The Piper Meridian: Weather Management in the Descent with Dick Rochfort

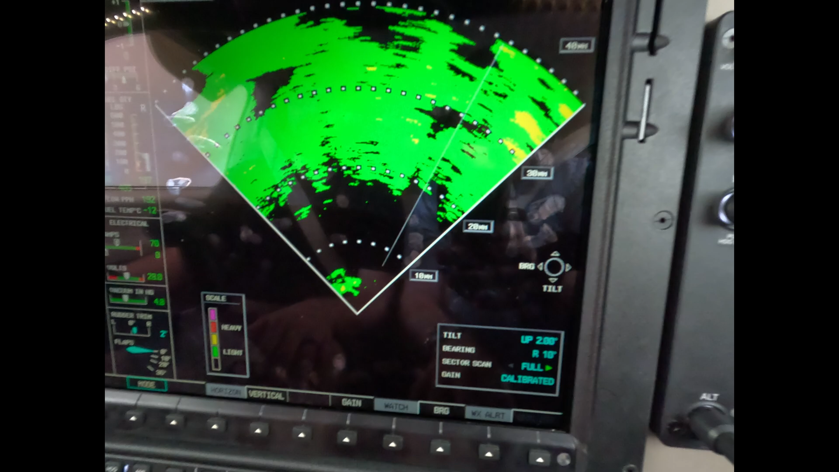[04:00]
Resolution is a function of your distance from the event. So, things can change rapidly.
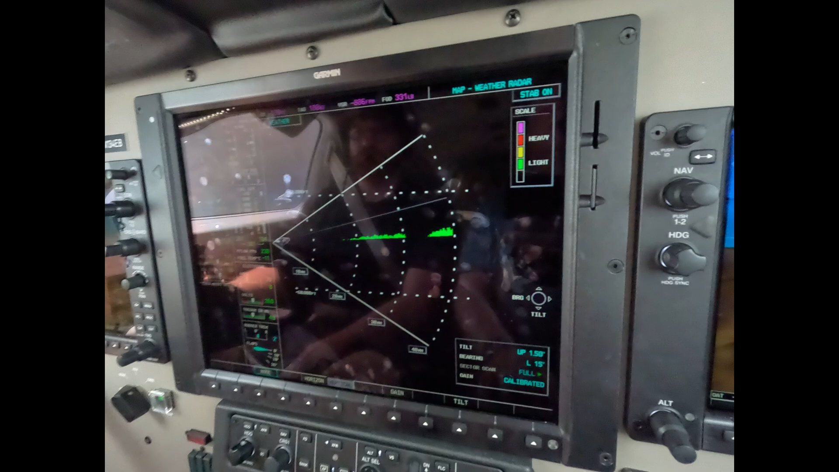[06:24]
If it is, we'll make the turn. Roger. You can see we still have some high clouds in front of us over the 15 left.
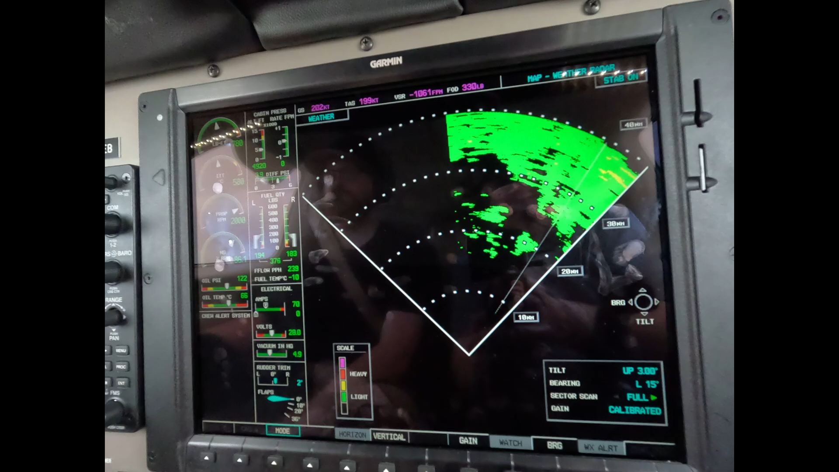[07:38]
Now all these little smears in here are likely to be water.
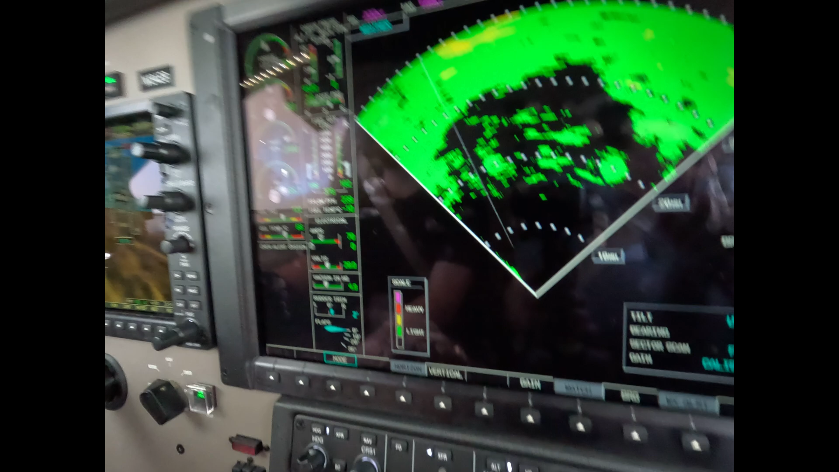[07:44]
We only care about that water, which is right now.
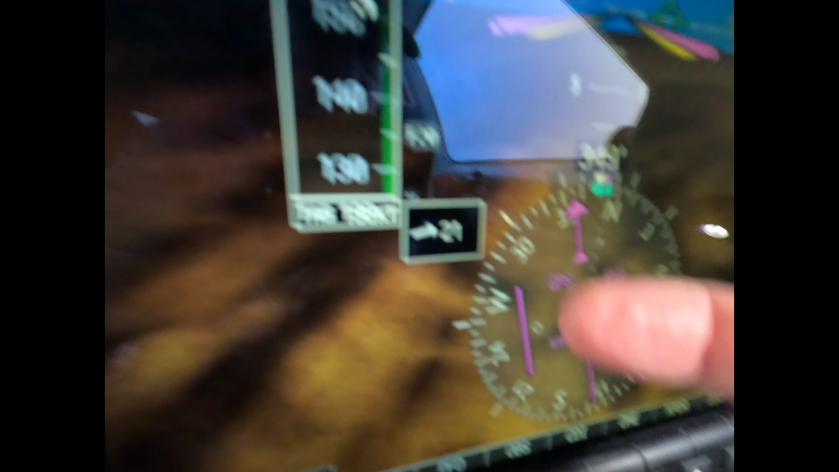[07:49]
That's our track. The white dash line is our track. That's about 5 to the right.
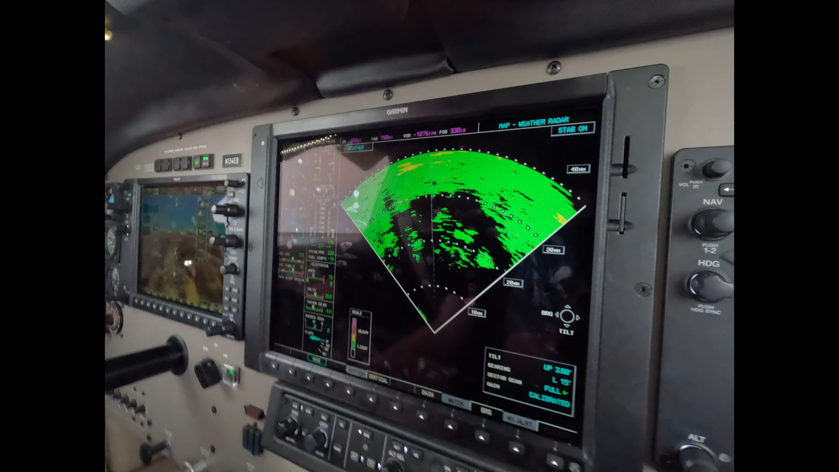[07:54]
Let's put bearing pointer 5 to the right.
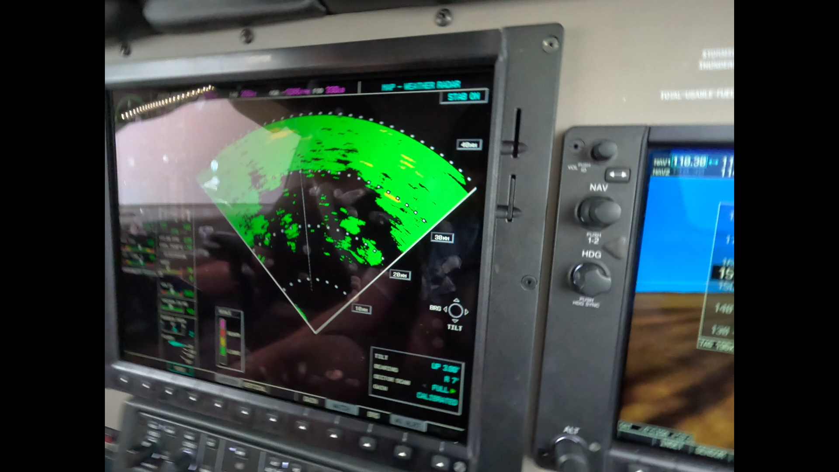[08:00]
Let's go back to the vertical profile and see what, if anything, is in our path at this point.